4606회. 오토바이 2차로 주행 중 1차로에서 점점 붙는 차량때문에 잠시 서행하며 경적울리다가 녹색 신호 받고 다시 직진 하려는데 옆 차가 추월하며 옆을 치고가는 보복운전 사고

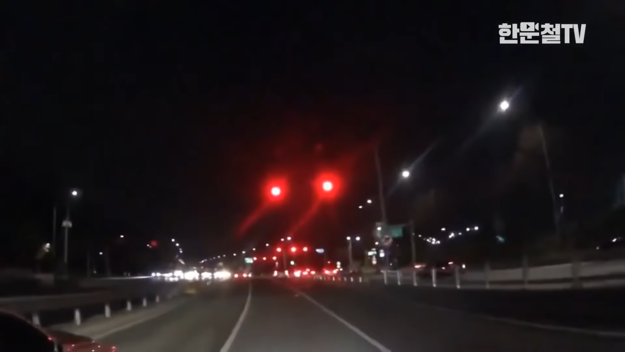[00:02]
다음 영상에서 만나요! 녹색으로 바뀌었는데? 어? 어? 왜 이래? 뭐 하는 거야? 어? 뭐야? 어? 사람이 내리더니? 먼저 자기 차와 어디 붙였나 살핀 다음에 사이더미러 비친 모양이죠?